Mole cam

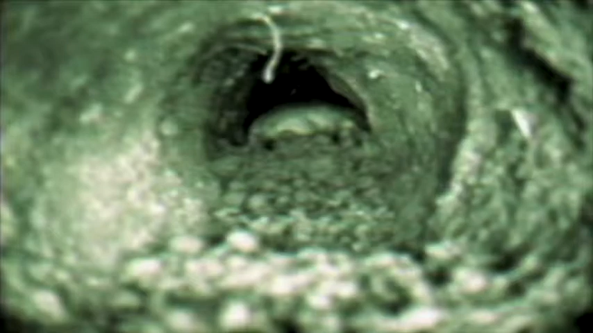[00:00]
Do you think Cheffery knows we're filming this? I don't think so. I've never seen a naked mole on film. Looks like a flattened sweet potato. I like sweet potatoes. Informing Ape.